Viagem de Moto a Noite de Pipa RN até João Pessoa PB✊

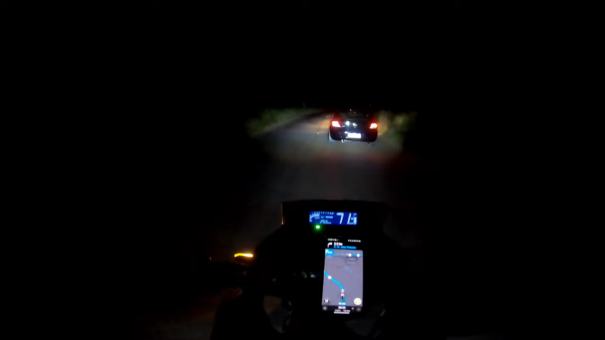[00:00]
Então é isso aí rapaziada, já estamos quase na BR
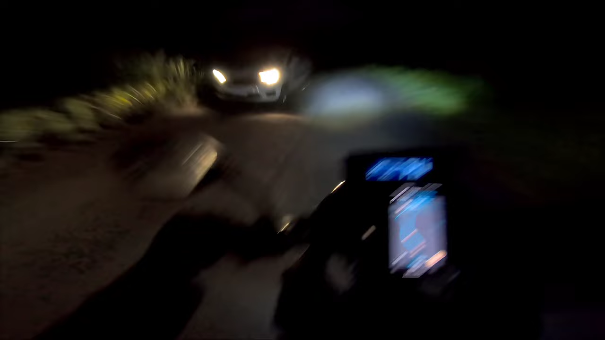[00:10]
E o golzinho vai metendo, salta com a gota serena O cara baixa o farol, estrada a rua, peguei um buraco ou outro
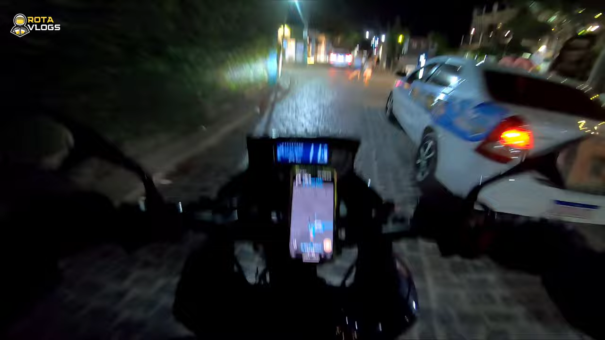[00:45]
Estou voltando aqui para casa, para quem não assistiu o vídeo anterior
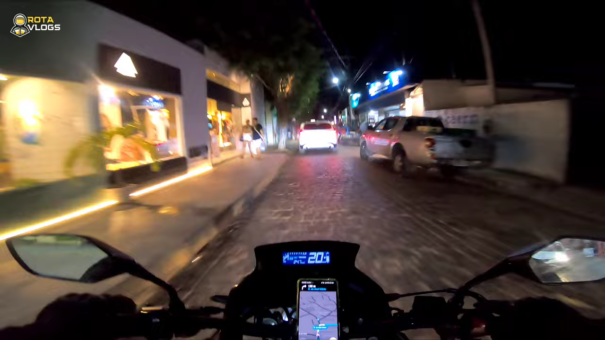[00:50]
Assiste, hein, que foi um vídeo bem bacana, vindo aqui para Pipa, está dando um rolê no Chapadão, no centro de Pipa
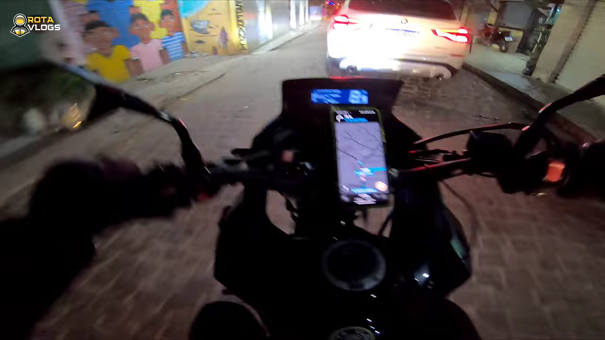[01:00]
Cuidado, vamos simbora, hein Roda agora 200, 150, 150, 155 quilômetros
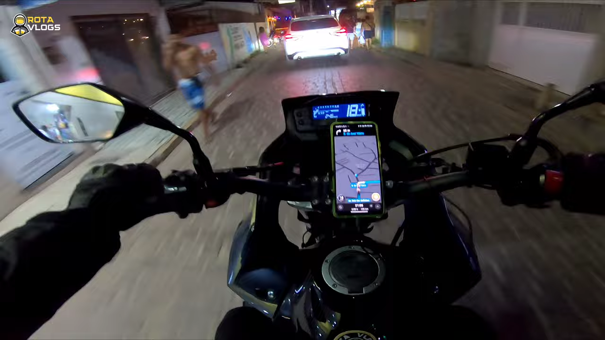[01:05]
Rumo a João Pessoa, né, minha terra natal Vou ver, abastei a moto ali, um posto próximo a BR E simbora, hein Está bem movimentado, a Pipa está muito cheia,
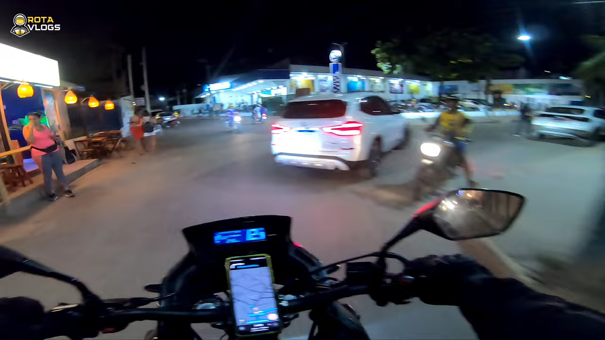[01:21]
hein, gente Covo de férias, né Aí já sabe, né Lotado, hein, gente
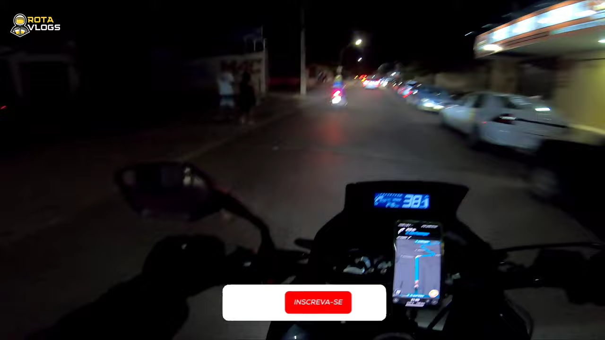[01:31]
Eita, o cara passando no buraco, mais de mil, hein Aí trouxe a viseirinha transparente, né Porque não dá para viajar com a viseira fumei, hein, gente De noite
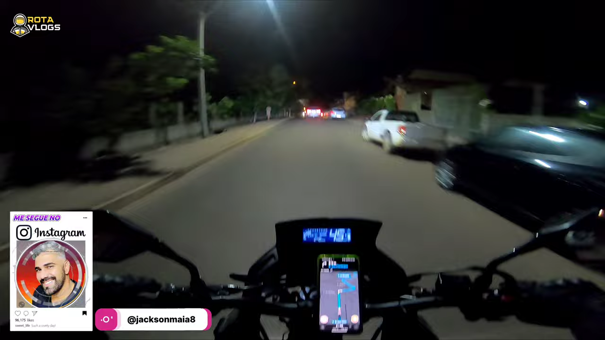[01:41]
E estou usando aqui o farol de milha, né Para quem não assistiu, tem vídeo desse farol de milha Que é muito bom, gente, olha Desliguei,
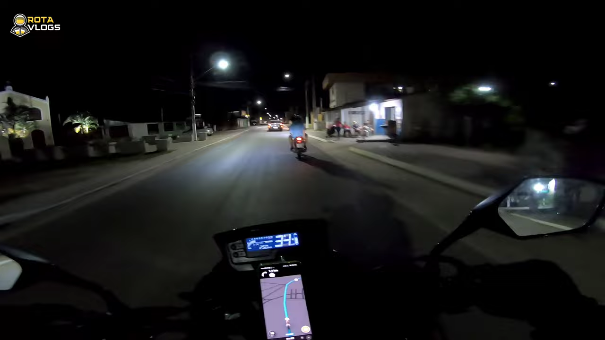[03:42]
É isso aí, rapaziada Já estamos aqui em Tibau do Sul, tá E o quilo do camarão aqui Eu vi ali na placa Por 15 reais, gente Muito barato, velho Dá para comprar para revender, hein Para quem curte camarão aí Vale super a pena, hein No tempo estava ameaçado aí Querendo chover, né Nublado Aí deu uma melhoradazinha
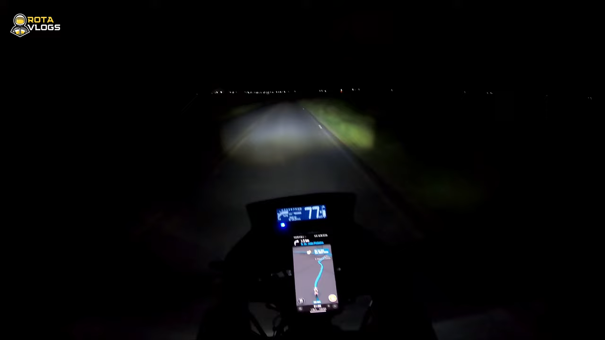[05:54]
graças a Deus, está de boa, né Prestando atenção Vendo se tem animal também Atravessando Indo com cautela, tá É isso aí, pessoal Estamos pegando a BR-101 Sentido de uma pessoa
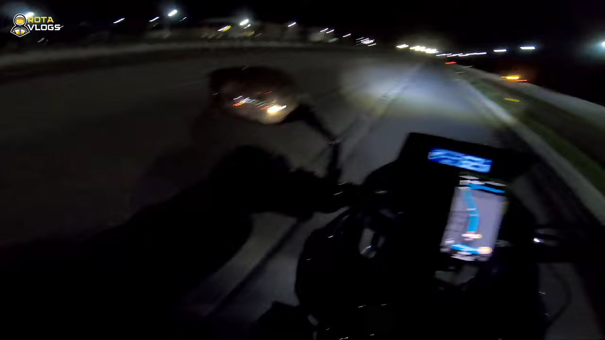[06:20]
E tem um refletor forte ali E a mulher está achando que é Algum campo de futebol ali, hein Caramba, olha só
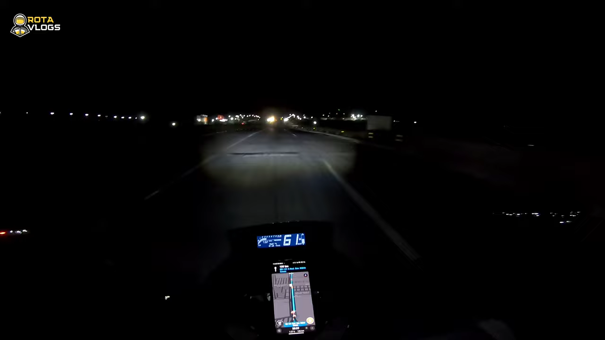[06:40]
Poxa, desligaram Desligaram, amor É um campo mesmo Vamos embora, hein Achei aqui mais o Milha Que estava incomodando o pessoal É, é
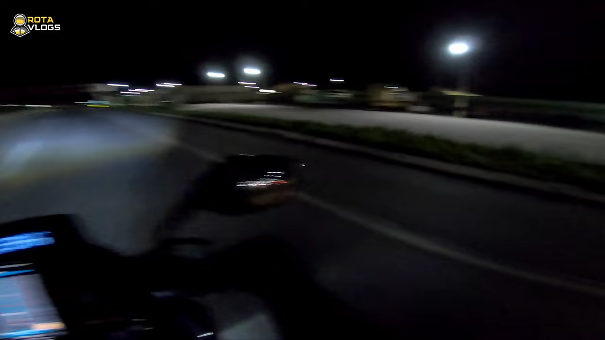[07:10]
Tá batendo um jogo aí Vamos embora, hein Gente Então, poxa aqui Com um precinho bom A gente abastece Olha, 4,39 Não, aí é tanol Vamos embora, hein Eu vi no poxa ali Lá na frente Há 4,49 Combustível, hein